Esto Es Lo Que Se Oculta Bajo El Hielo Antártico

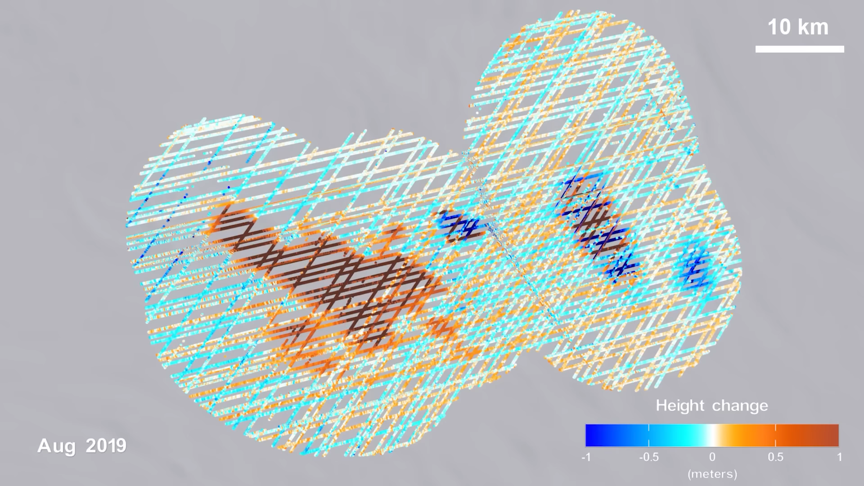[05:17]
pero la tecnología es similar, por lo que es bueno para entender la situación. ¿Qué hay bajo el hielo?